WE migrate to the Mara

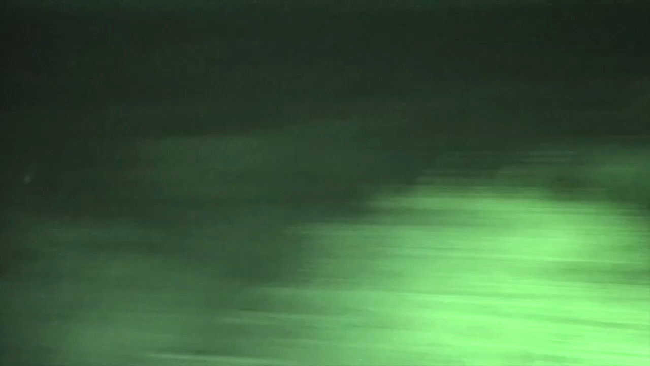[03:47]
To the right, Jandre. Lion chasing hyenas. It's now heaving rain out of the sky.
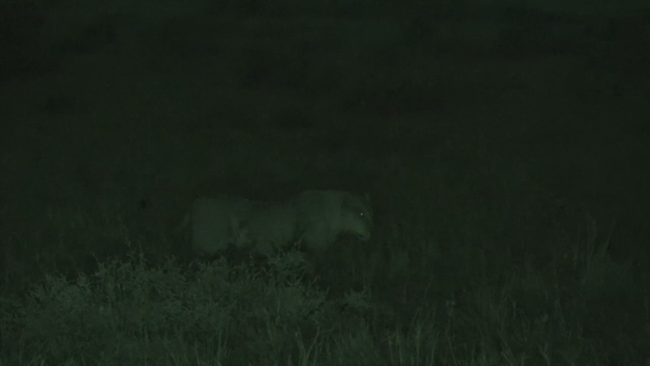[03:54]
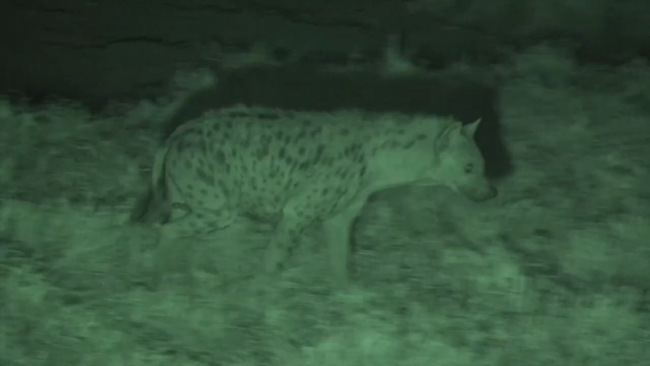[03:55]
The hyenas are still coming up behind.
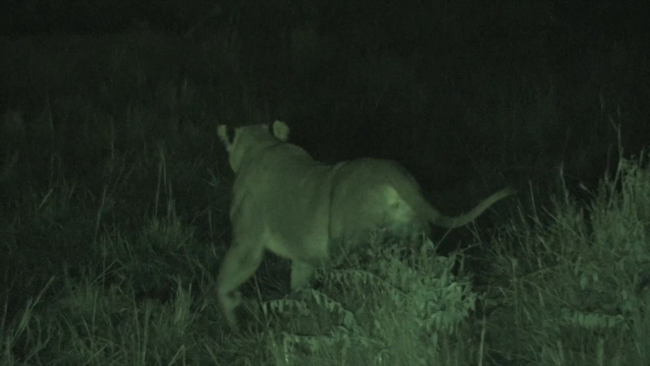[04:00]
Three or four of them.
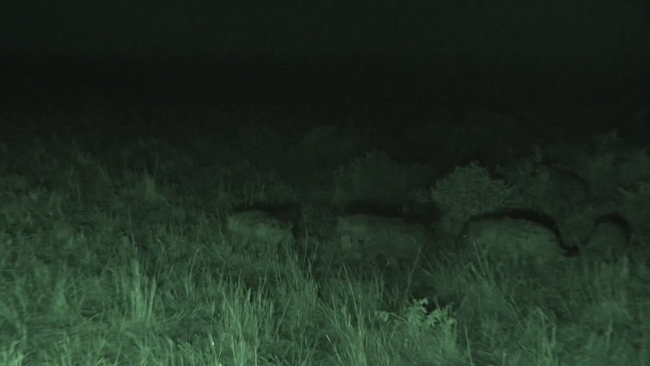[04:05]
There we go. Five of them. We think we have a hunt on. Mr. Wallington is convinced of it.
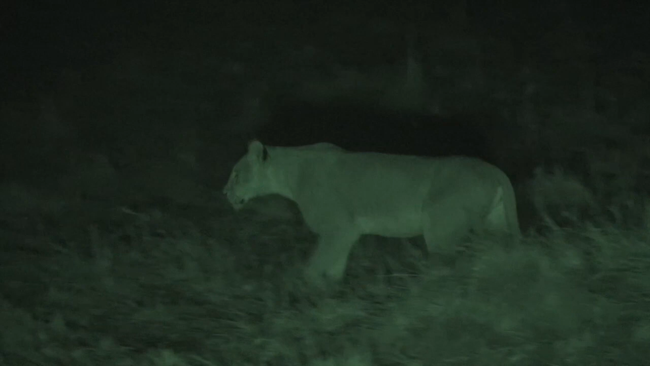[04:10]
This is excellent. Let's see what happens. We're here in the middle of a lion hunt.
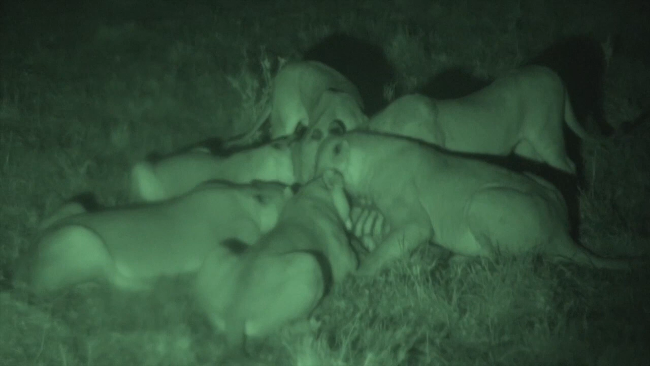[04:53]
I'm sorry we missed it, everyone. But we did actually... We're here seconds after it happened. Now, let's see if the hyenas come in. I can hear them calling behind.
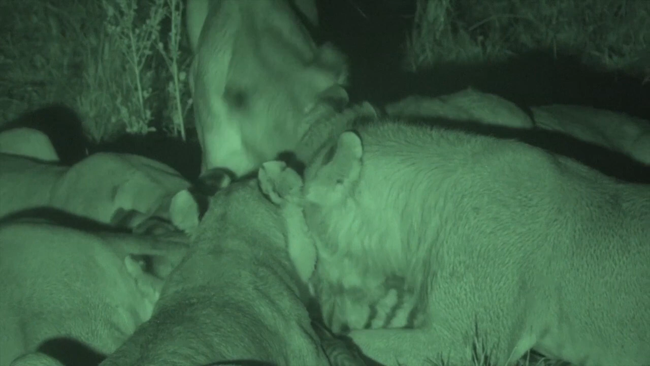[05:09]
Yes! They're going to come in here. What a privilege, everyone.